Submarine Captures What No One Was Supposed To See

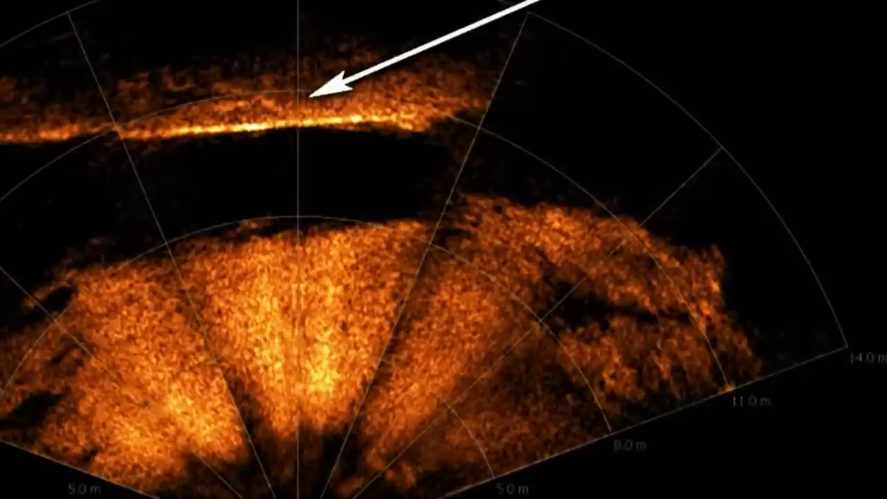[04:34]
The reason it wasn't so clear is that the research team used a relatively cheap and less effective way of exploring the deep waters. Besides, just because something can't be imagined clearly doesn't mean we assign it an extraterrestrial origin.